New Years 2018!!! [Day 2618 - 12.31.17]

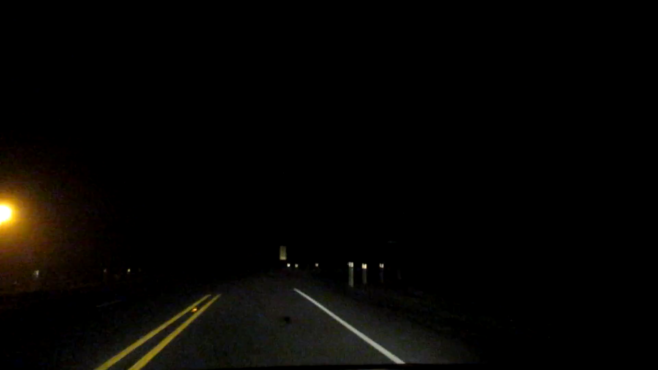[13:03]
Yeah, it does. But right now we are going through a lot of fog. It is strange. Anyway, and I lost the camera. I lost it. I misplaced it. We went back for it. Only to find out that I had it. My wife-to-be had it, so. Okay, but we're headed home. So Phoenix has already passed out. Oh, you can see the fog a little bit that way with the street lights. That's funny.